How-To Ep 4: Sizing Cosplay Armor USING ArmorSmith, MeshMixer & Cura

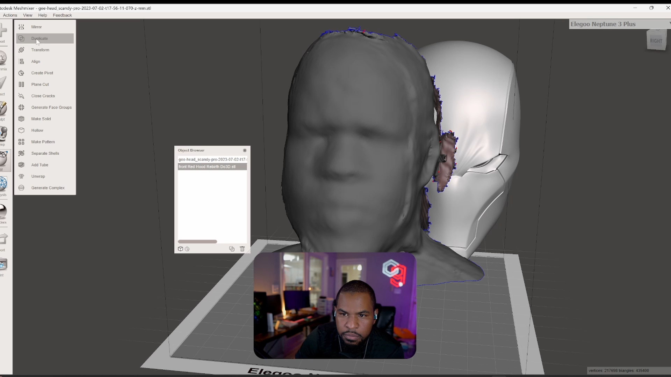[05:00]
I can actually now take this
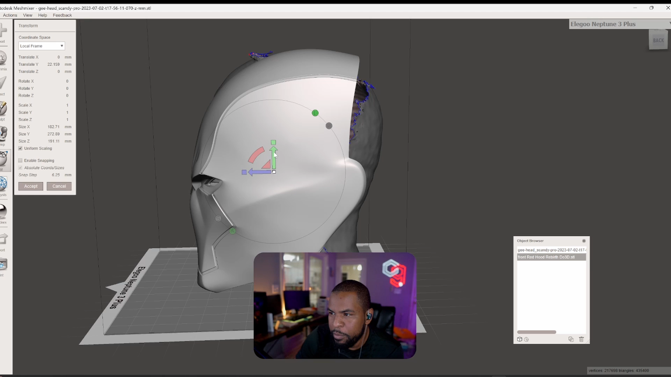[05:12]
I got to learn the quick, the quick buttons and then size the helmet to my head to know if it's going to fit. Now, I'm going to ignore all like the little pieces on the edges, but just pay attention to the overall shape of my head.
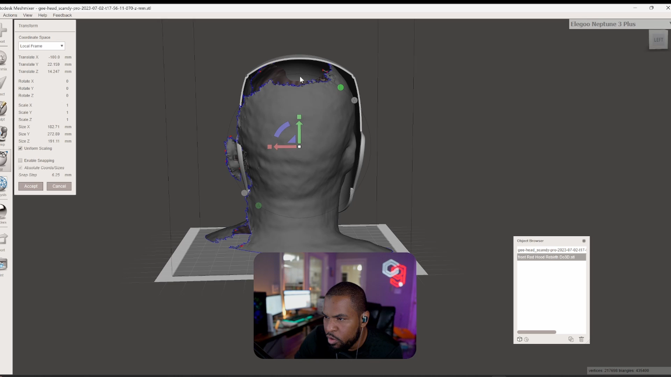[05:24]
And I can tell right now that this is going to be a tight fit on my head.